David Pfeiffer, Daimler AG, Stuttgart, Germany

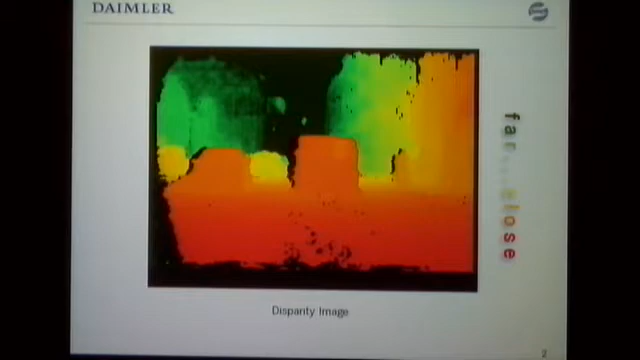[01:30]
And red represents distance measurements that are close. And we have some areas that could not be matched. This is due to left-right occlusion. These areas cannot be measured. And coming from correlation-based stereo where we had sparse features, we now have kind of a luxury problem that the measurements are really, really dense.
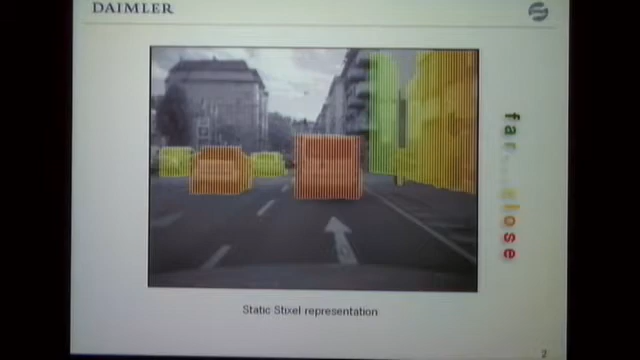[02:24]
And objects are approximated by the use of several rectangular slices. The name is driven from pixel and stick, so it equals to Stixel. And the Stixel representation is quite compact and it is quite intuitive.
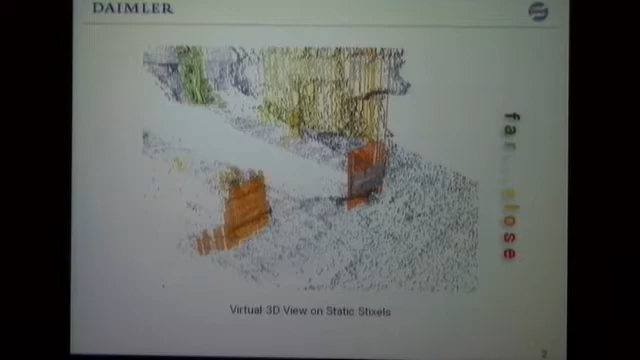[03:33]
And I will reproach to the dynamic Stixel representation later on.
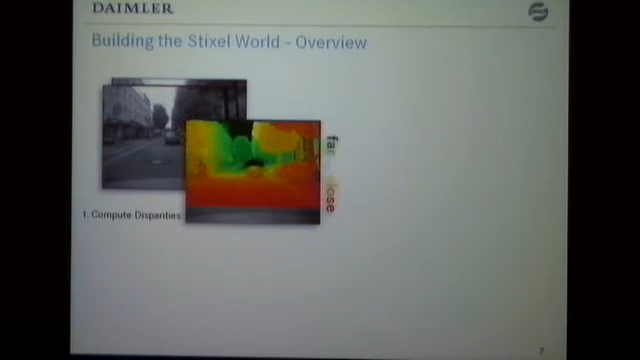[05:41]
This disparity image is mapped to occupancy grids, and they are separated using a dynamic programming approach. And we are able to compute the free space that we have available to drive the car.
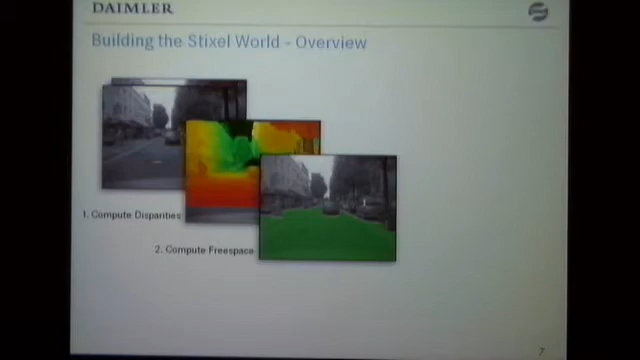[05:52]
Once we have the free space and the end of it, we know where the object starts. And with that information, we are able to extract the height information for every object independently.
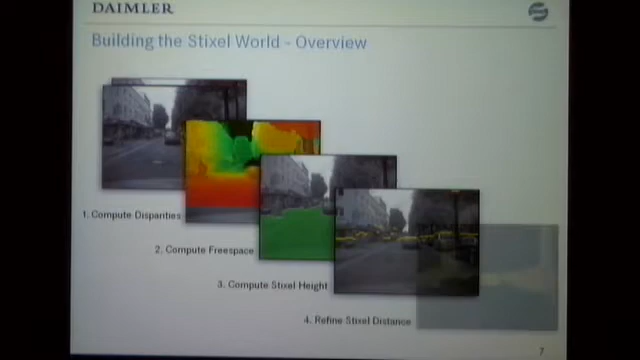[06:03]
So with these last two informations available, we can extract the Stixel information and use a spatial and use an integration of all disparities under the area of the Stixel to get a really precise distance refinement for every Stixel independently.
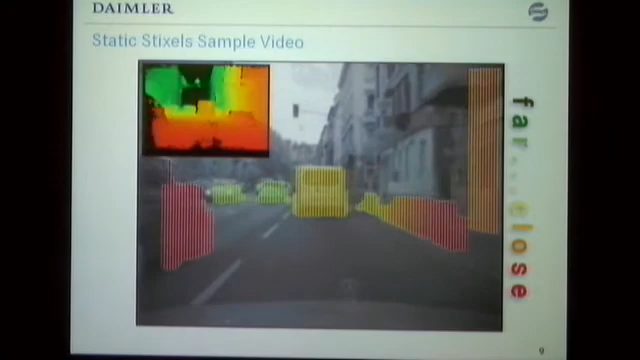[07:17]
As soon as there is space between the walls, we get the next obstacle, which is the houses in this example.
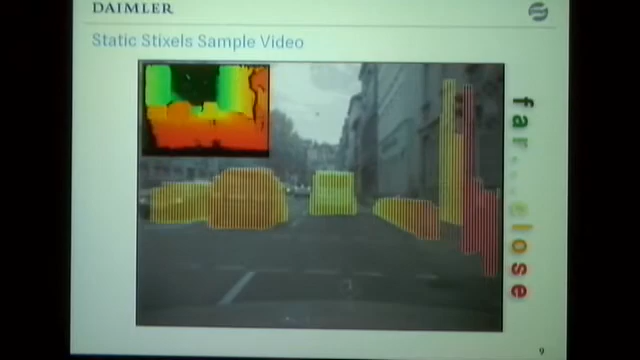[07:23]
So this already really works quite well.
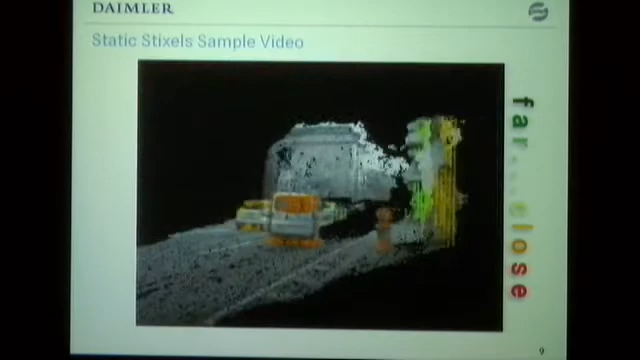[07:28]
And let's see a 3D view of that to get the impression of the quality of the data.
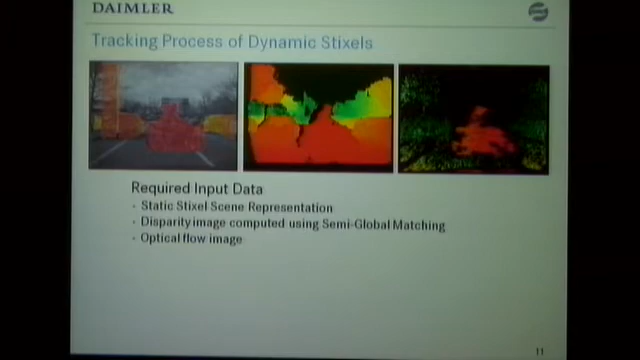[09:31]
And we also use the ergomotion information that is obtained by inertial sensors.
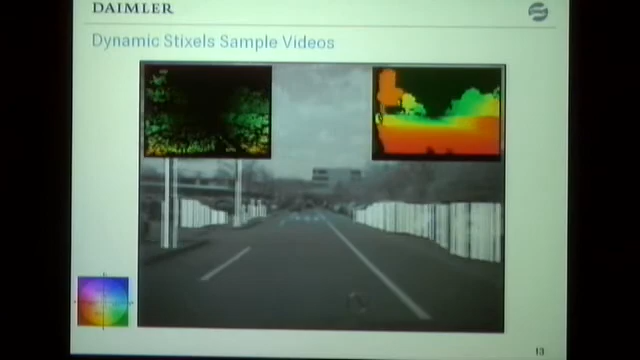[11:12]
And purple would mean that an object is moving to the right in the scene, relatively to our car. And what we will see is a motorcycle entering from the right side into the sequence. And let's see how this looks.
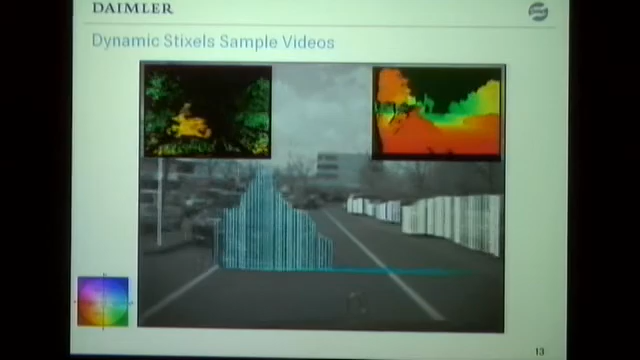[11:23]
Okay, so there was a motorcycle. And if you could look closely, you also saw the arrows on the bottom which indicated the movement direction. And they all looked very alike. And even the color scheme was very alike.
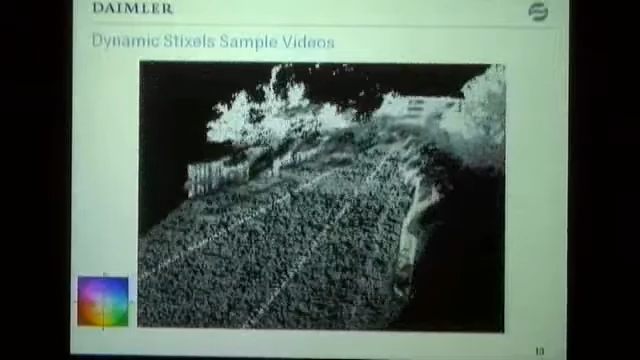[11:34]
So there were no differing coloring, no uncertainties.
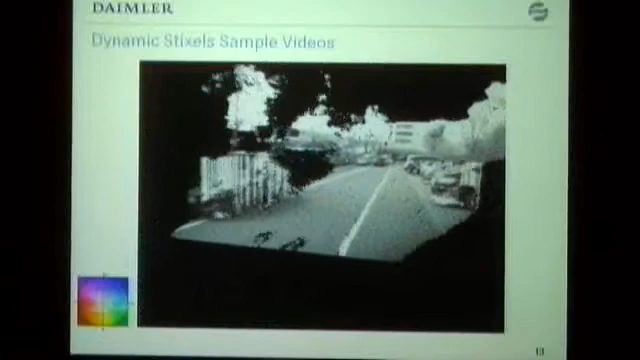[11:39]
So this really is quite a high quality of information we have here. And let's look at the bicyclists we saw once before again. Once again, these obstacles remain still.
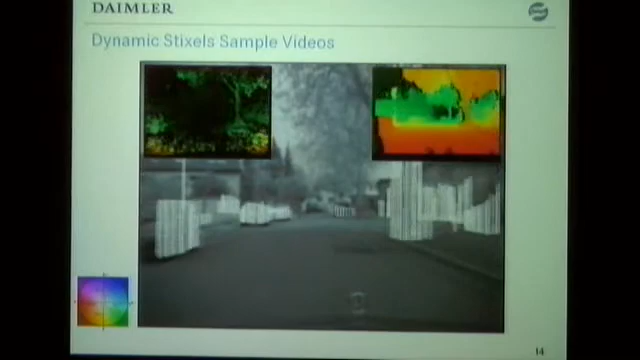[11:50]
They don't move. And we see the bicycle. And we go to a 3D view where the bicycle is standing.
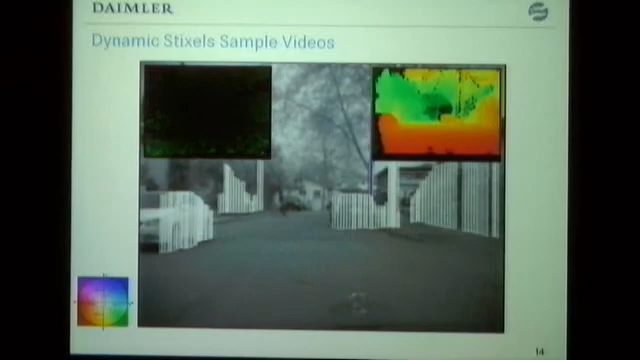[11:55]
And let's look at the arrows at the bottom,
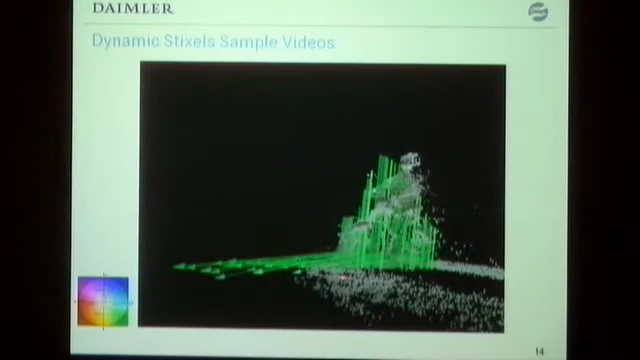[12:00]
how they point in the direction homogeneously, very homogeneously, and how the stixels approximate the bicycle very well.
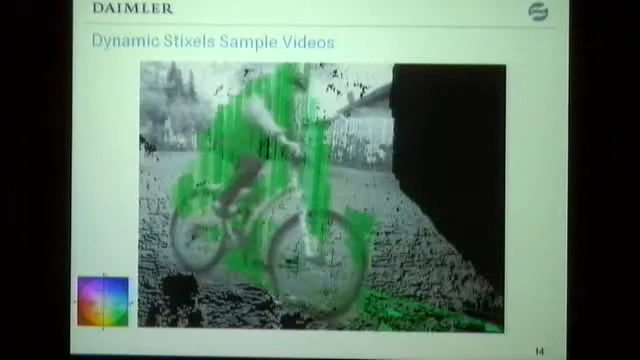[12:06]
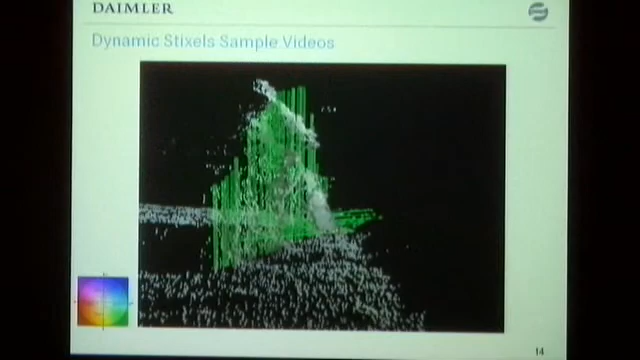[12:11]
So this is, I think, quite impressive. And if we proceed to another sequence, the sequence will feature a couple of trucks taking a left turn at an intersection. And the truck is quite long and it is not rigid. And this property of not being rigid is being visualized by a different color encoding the stixels will have over time while the truck is taking that left turn.
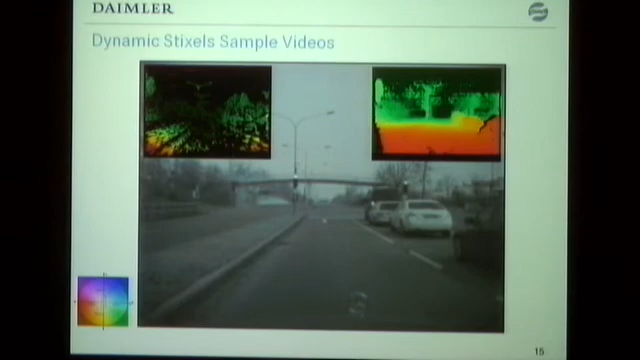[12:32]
So the driver's cabin will move in a different direction than the rear does. Let's have a look at that.
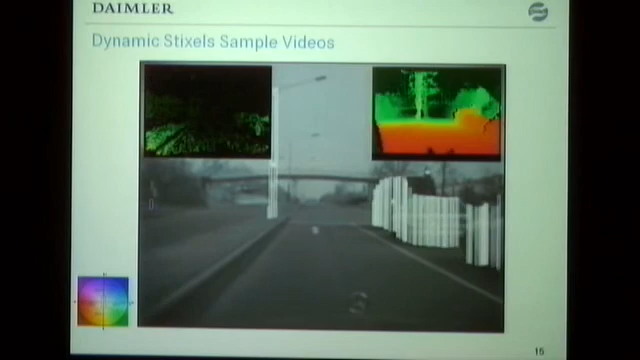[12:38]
So it starts with purple because it's going to the left.
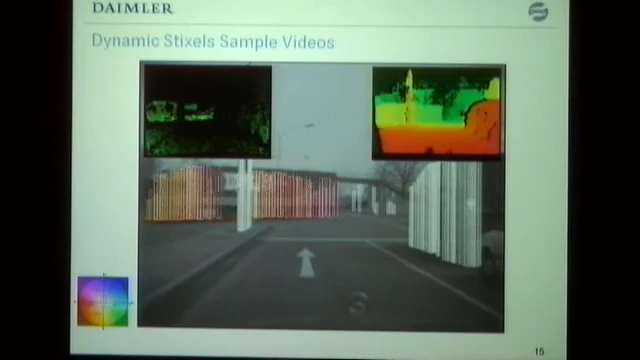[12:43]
Yeah, to the left. And then it will turn yellow because it is approaching our direction or relatively to our direction.